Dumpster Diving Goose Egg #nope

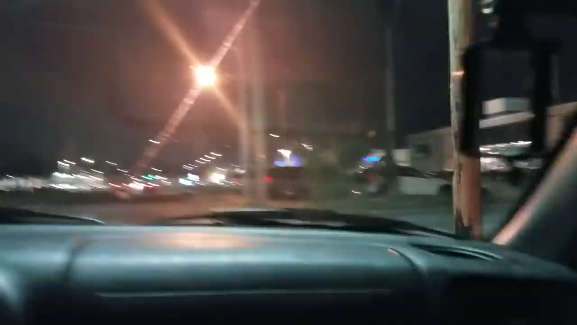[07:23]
maybe Maybe maybe maybe just maybe Treasures Yeah, there's a car over there with his headlights on Who knows that could be chloe's boyfriend because I think that's where he worked is somewhere over there Oh, let's see are there Are there treasures a big old pile of what looks like christmas crap over there